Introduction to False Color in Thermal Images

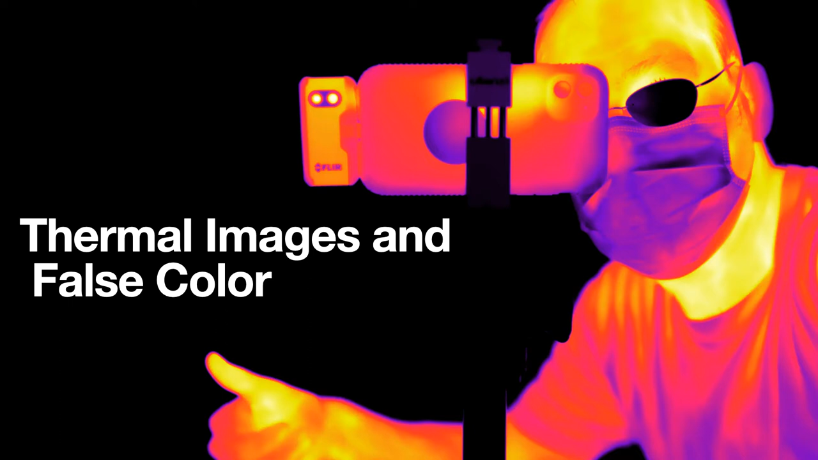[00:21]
It's the T1030SC, which is really nice. But you see these colors here, and what do they mean, and how can we interpret that? So let's start with a really basic introduction to how an infrared camera works. This is my element in the oven.
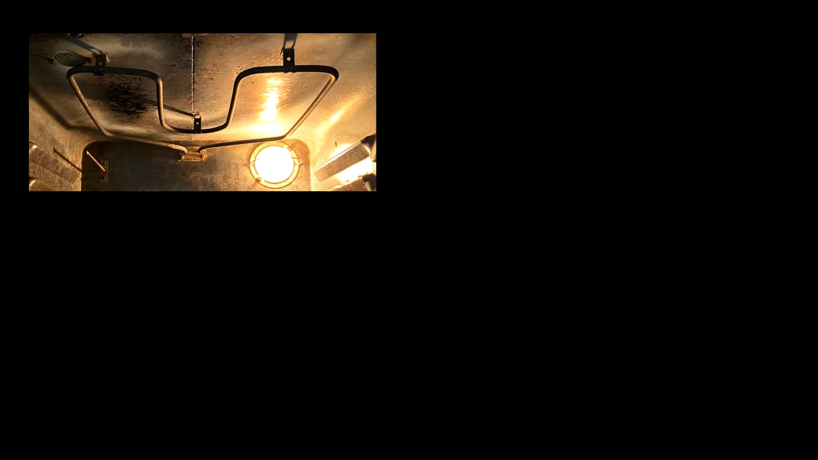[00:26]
When you turn it on, it gets hot. And if you let it run for a while, it starts to glow.
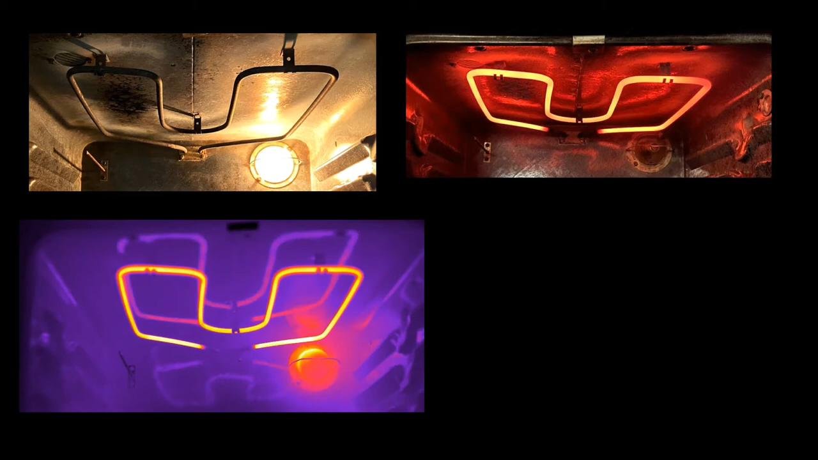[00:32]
However, if you looked at it in an infrared camera right after you turned it on, you could see it in the infrared image. This is because stuff gives off light. And we call this black body radiation. The wavelength of light that it gives off is proportional to, depends on the temperature. Most of the time, the stuff that we see around us gives off light in a region that we can't detect, but it's in the infrared region. And this is what the camera does. It detects those lower temperature wavelengths and displays them.
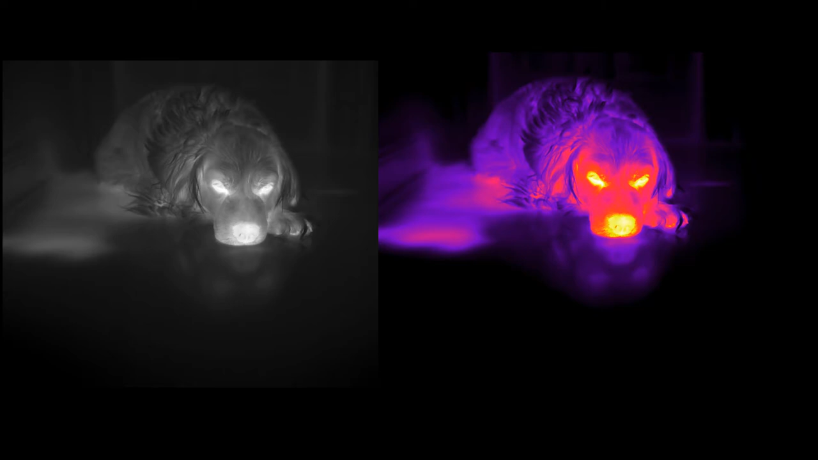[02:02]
So darker colors would again be colder temperatures, and then the yellow brighter stuff would represent higher temperatures. So they're the same image, just different ways representing the pixel data of the infrared wavelengths. That's a false color. Okay, here's another picture. The one on the left is actually a real picture with visible light, and the one on the right is an infrared picture of the same thing. This is right after I stopped my truck, and you can see the right wheel is hot, and you can see a little path on the ground, which you can't really see in the visible image. But what I want to show you is the scale on the right.
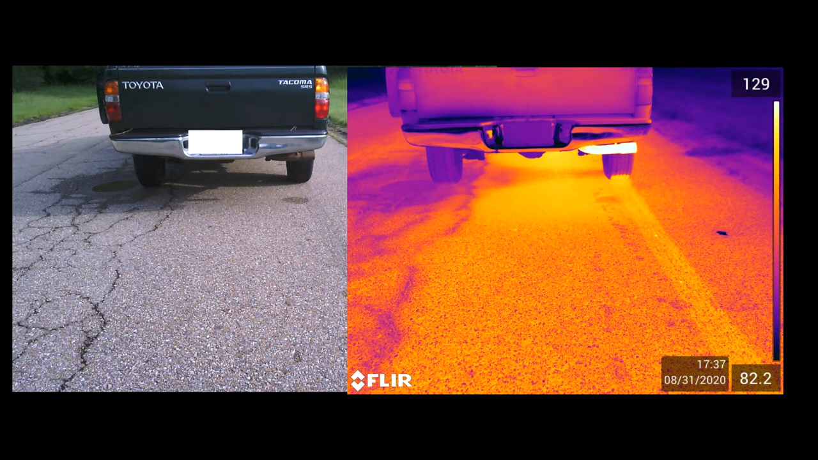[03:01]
Okay, because there's a lot of things that – emissivity and reflections and stuff like that that it may not actually be the temperature. But if it were a temperature, that's what it would be. And so we get this range here, and that's important to realize that we can adjust that range so the color palette's not always the same for every picture, and that's what I want to show you. So here is two cups, and these two cups have water in them, but they're not the same temperature.
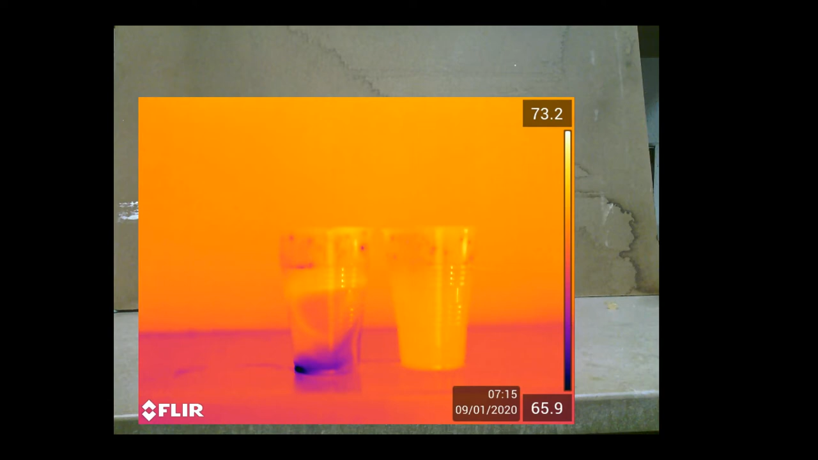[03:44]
Up to 73.2 Fahrenheit. And so you can see a distinct difference between these two cups. Okay, but what happens if I change that palette color range? Here is a video of the same two cups. Let's see what happens.
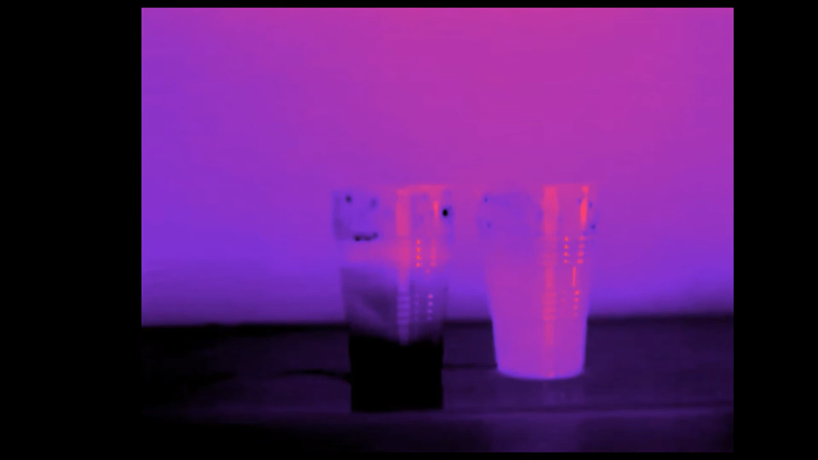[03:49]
So first I'm going to bring a colder cup right next to it.
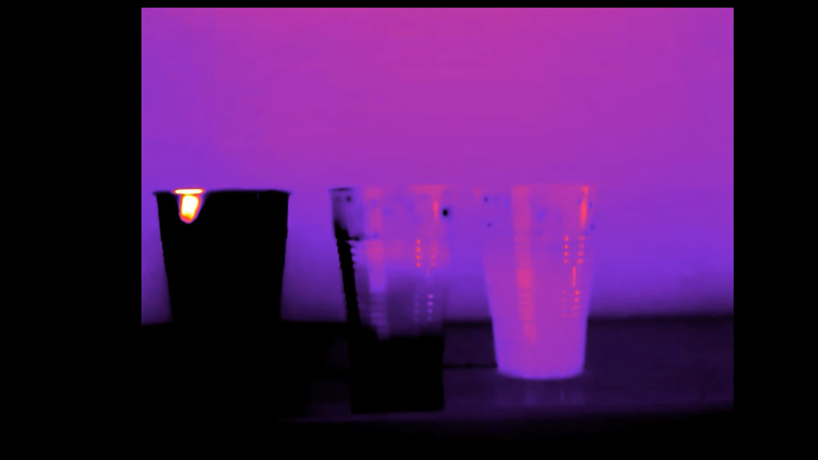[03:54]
Now notice that cold cup. I didn't change the color scale.
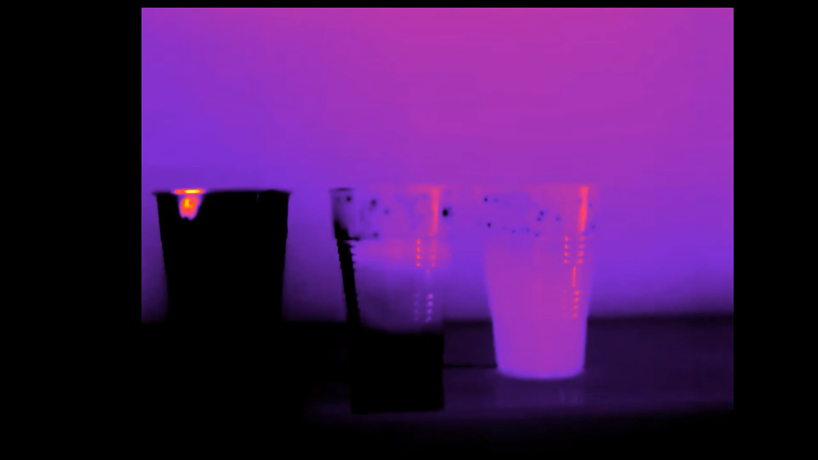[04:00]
So that cup is way colder than 65.2 degrees Fahrenheit, and it just appears black.
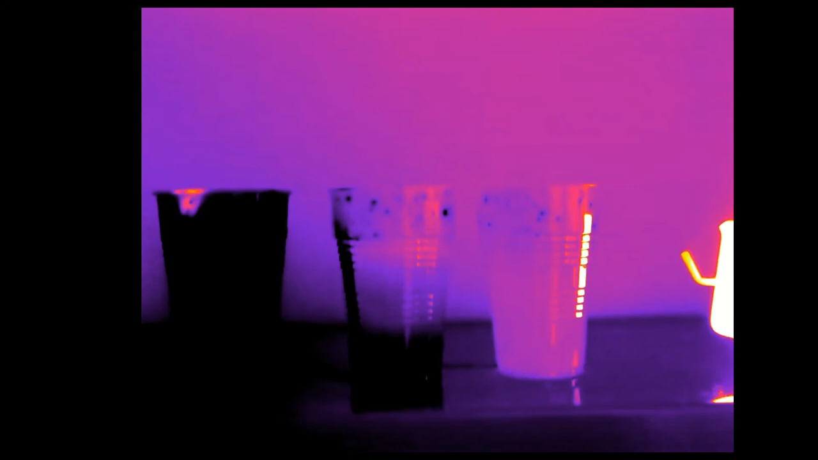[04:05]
I can't get any colder. And then I'm going to bring in something super hot that's actually close to boiling water, and it's higher than the highest temperature. So you can't see any detail in these two objects. It's really hot and it's a really cold thing.
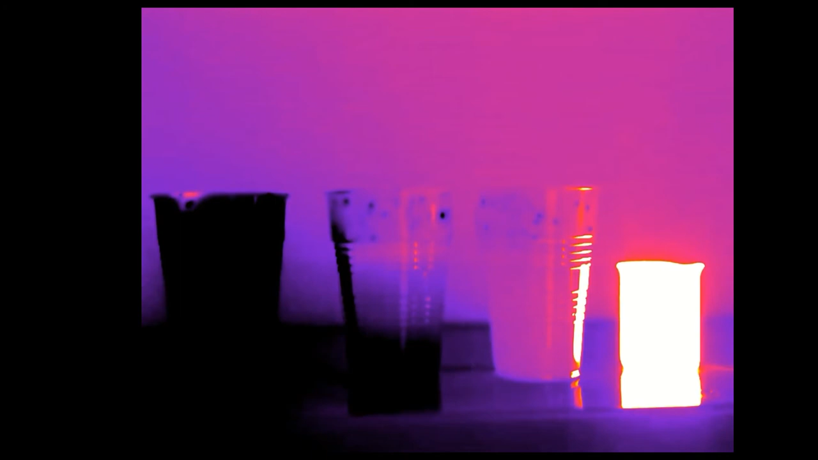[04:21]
So I'm limited in what I can see.
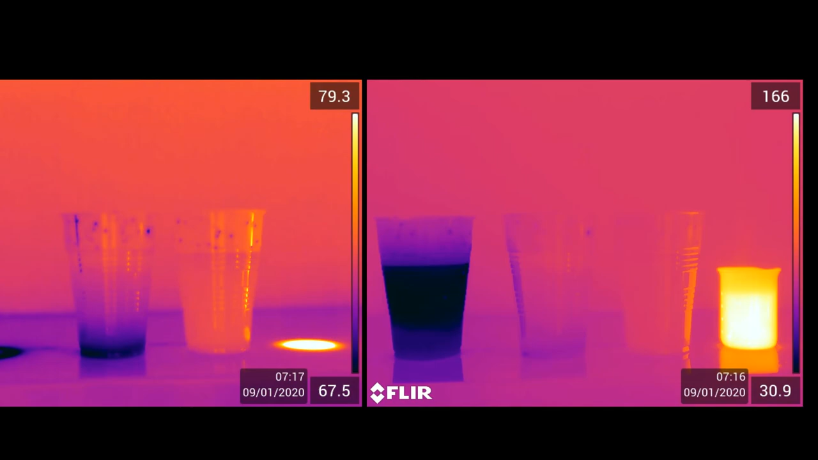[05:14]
because I've had to spread out that color palette, and I only have so many colors to use. If I want to use them over a larger range, I can't see as much detail and difference in temperatures over some smaller range. Here's another example. This is my refrigerator.
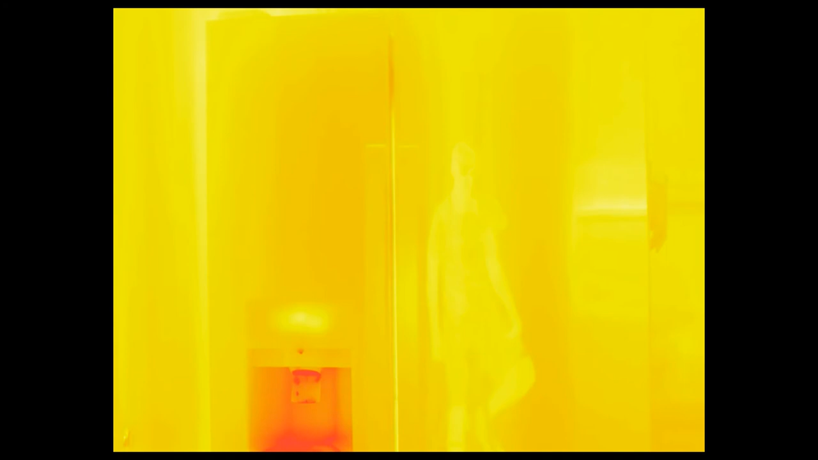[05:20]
Let me open the refrigerator, and I set the color palette to be constant. I open the fridge, and you can see inside the fridge, and I put a warm bottle of water in there, actually room temperature. You can see stuff, right?
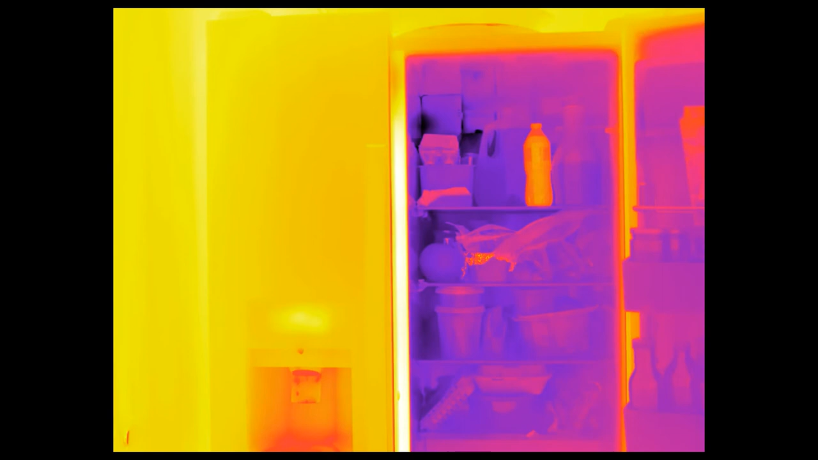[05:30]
You can see slight differences in temperature. Now when I open the freezer, nothing.
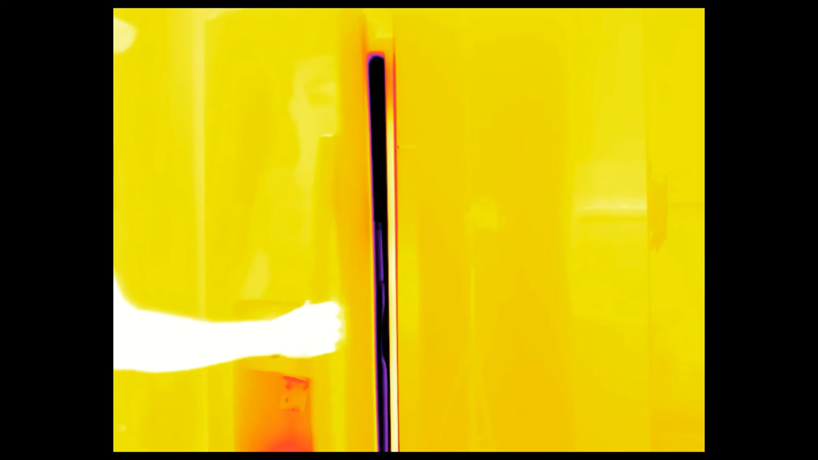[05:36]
You can see nothing, because all that stuff is below the bottom level of the temperature scale,
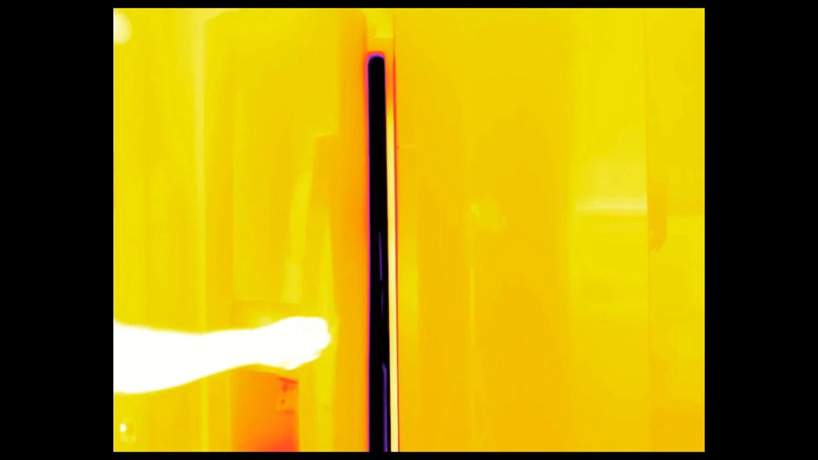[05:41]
and it just looks black. Okay, how about another example?
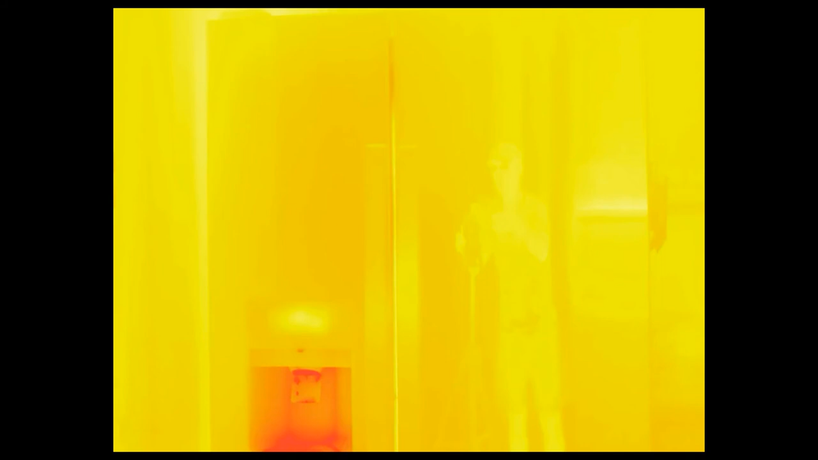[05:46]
This is a student that came in, and we were looking at how he breathes in his mask shows,
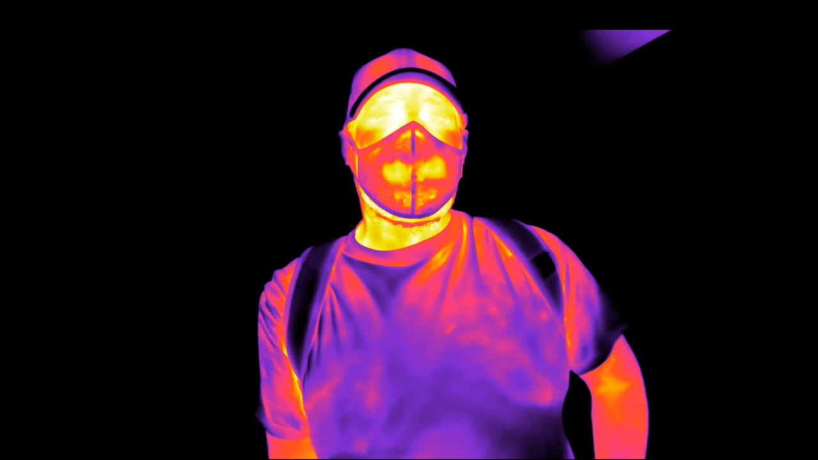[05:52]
but I adjust the palette.
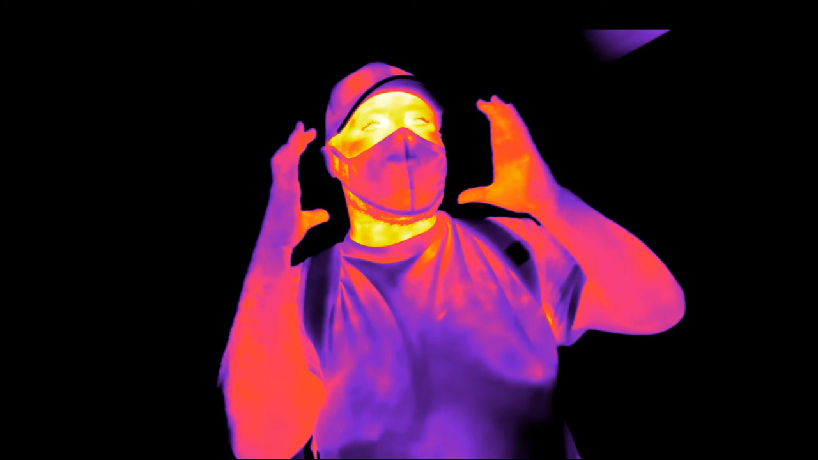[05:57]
I don't really want to see, I want to be able to see the changes in temperature in the face mask. I don't want to see the stuff in the background.
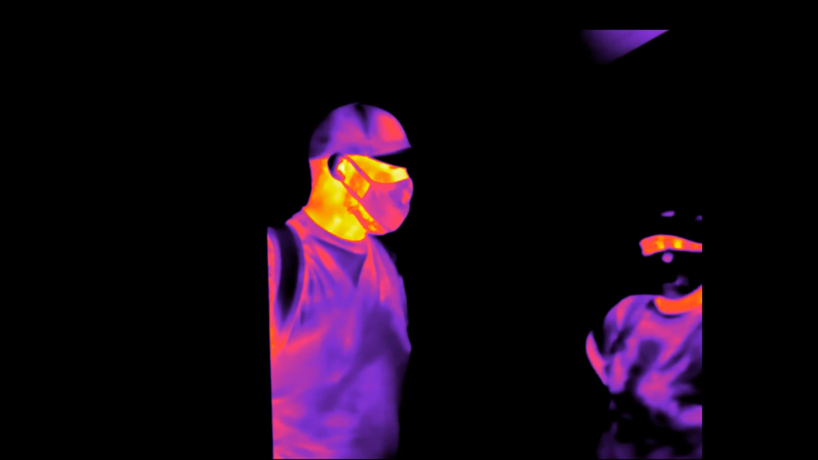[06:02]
So I adjust the temperature, so that I don't really care about the background stuff. If it's colder, he's much hotter than the background.
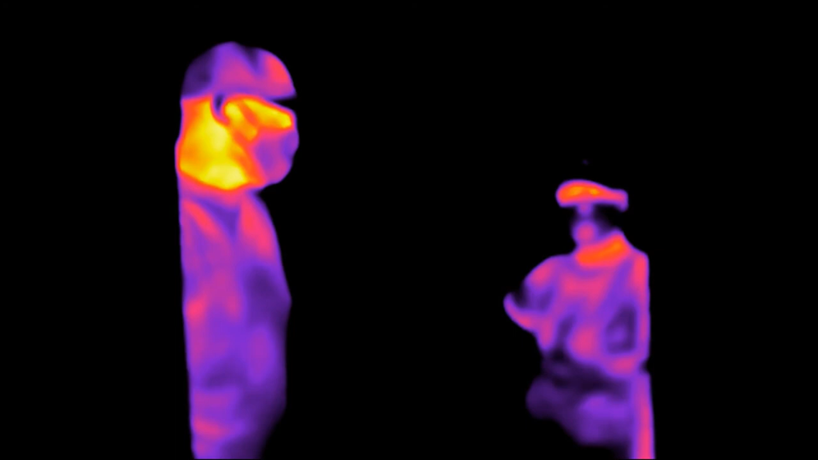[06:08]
So I want to increase the temperature range, so that I can see the details that I want.
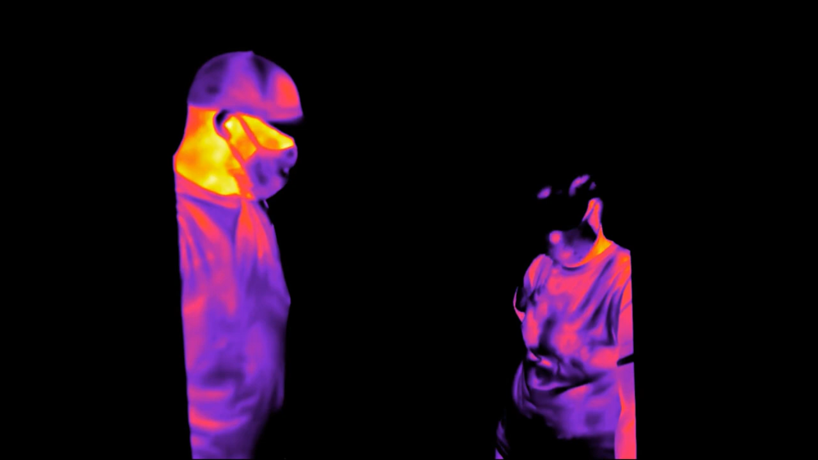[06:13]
Okay, here is one final image, and this is just my personal preference. Here is the same parking lot in infrared, and both are in infrared, but one is the grayscale on the right, and the other was iron palette. Which one is better? Okay, which one can you get more details from? Sometimes I like the iron, I mean the grayscale, but I usually use the iron.